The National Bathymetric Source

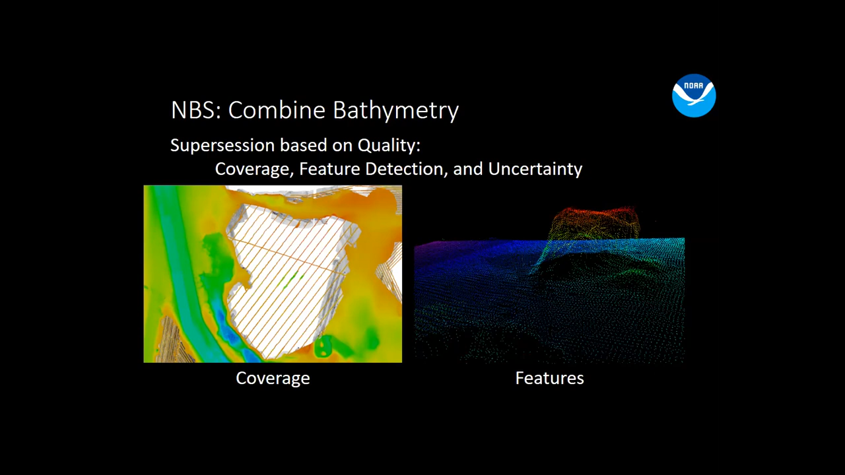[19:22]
So we're taking into account coverage detection of features and uncertainty to make that that decision on where you do have more than one source per node, which, what is the best source, what's the highest quality source. And we're taking that one step further in terms of spatial and temporal changeability.
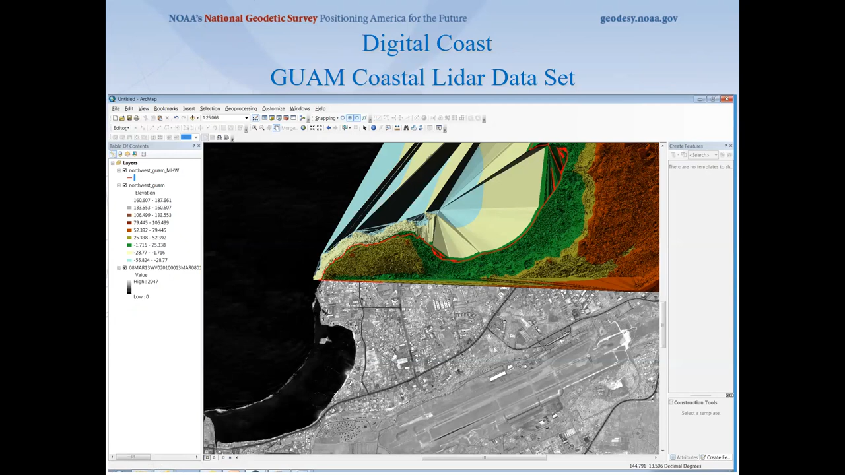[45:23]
And here's a case where we took data from another federal agency and worked, created a tin and download and contoured out a mean high water line, which we would clean up and verify with imagery. And right now, the extent of LiDAR that we have in Cusp is much of our outer coast,